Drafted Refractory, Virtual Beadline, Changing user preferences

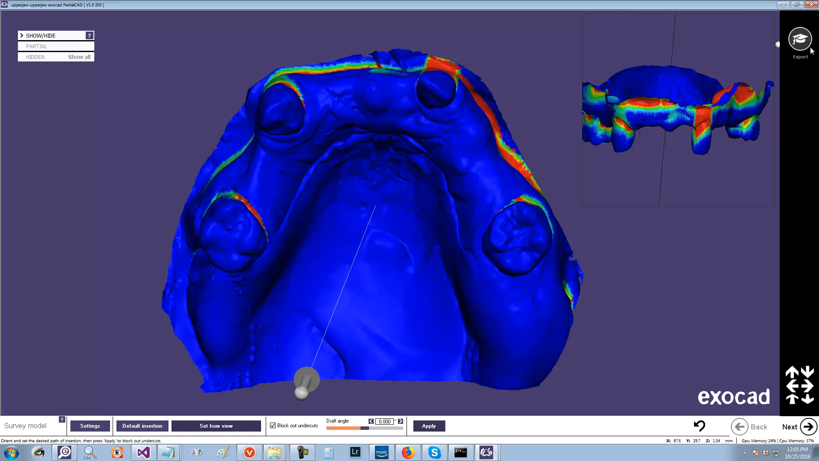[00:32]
I'm going to add an additional one. So, you have to do this in expert mode, and you have to do this before you apply survey.
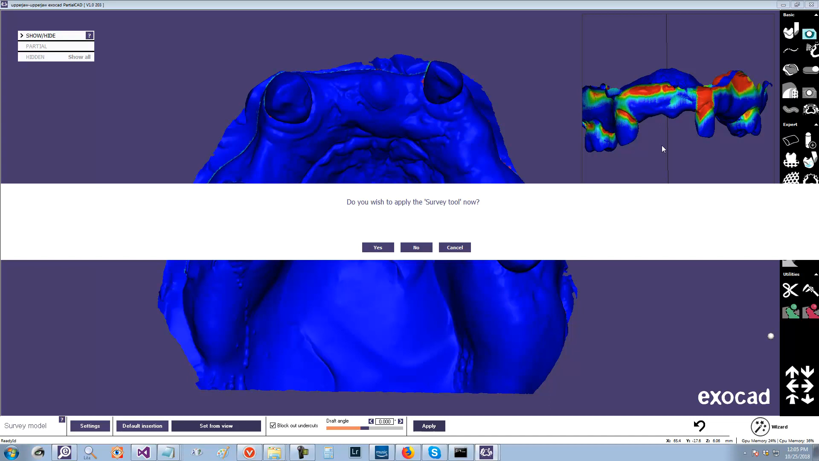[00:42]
So, you go to the curve tool, and then you say no, because you don't want survey applied. I'm just going to draw a random bead line there.